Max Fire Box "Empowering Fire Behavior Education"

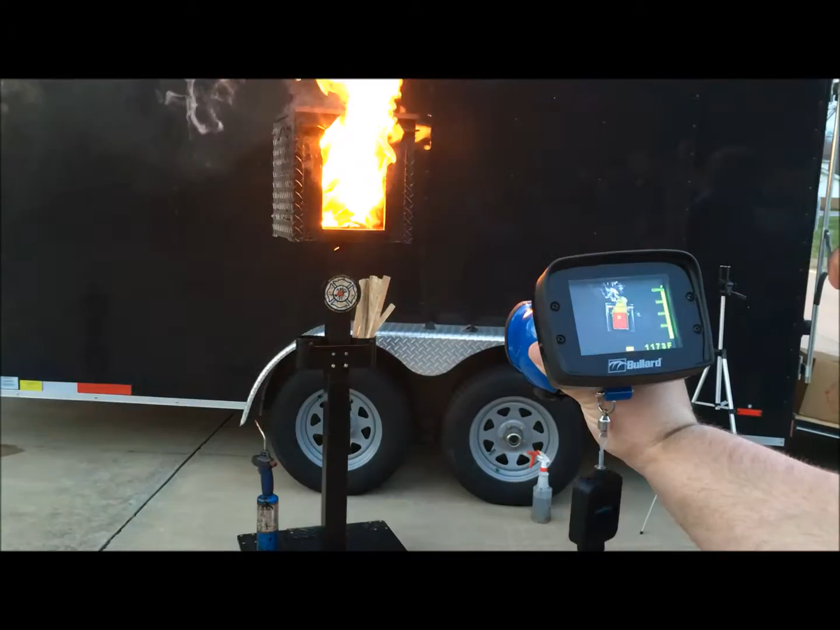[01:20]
there's our ignition instantly so you can see it taking place you can see it getting closer so
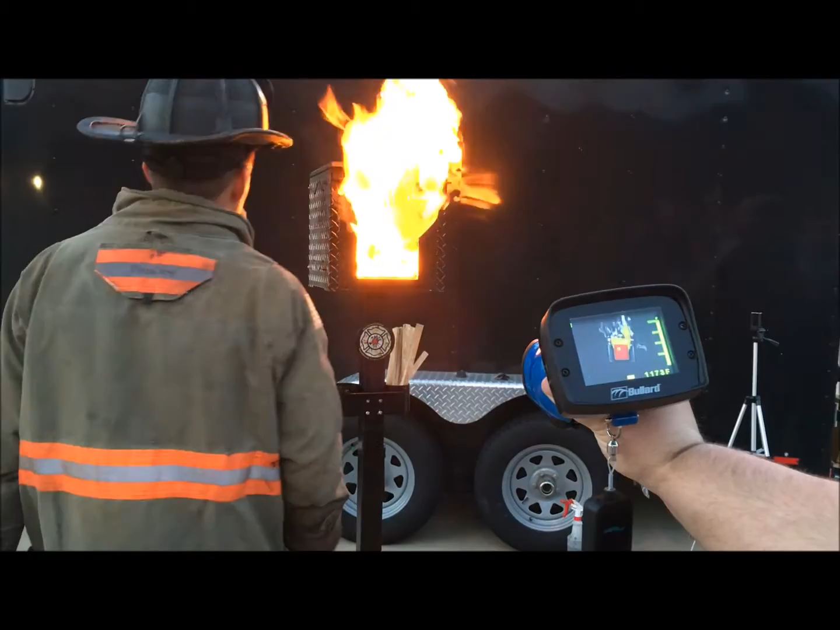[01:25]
what we're gonna do is we're gonna let it heat up all right we're gonna let the heat up and then what we're gonna